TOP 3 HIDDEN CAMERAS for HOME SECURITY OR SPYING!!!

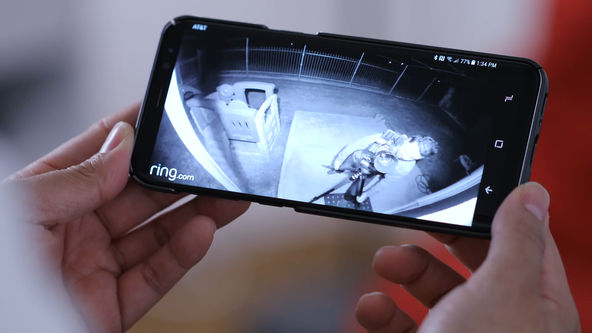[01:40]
270 degrees it's gonna have IR night vision with motion
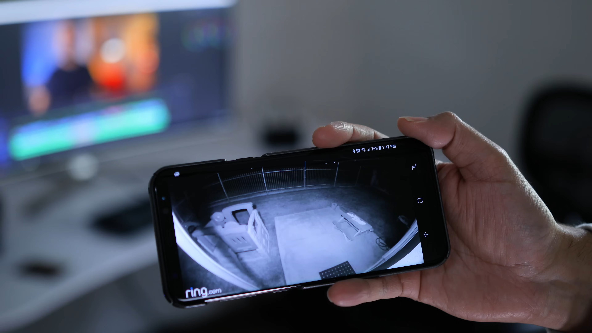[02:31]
floodlight cam will start recording Immediately
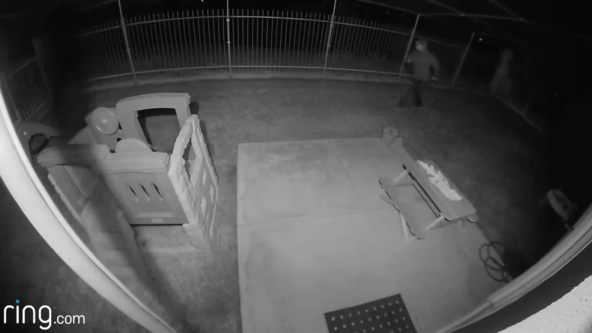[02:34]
and send that video to the cloud and then I can do a couple of things a Communicate with that person using the two-way communication find out.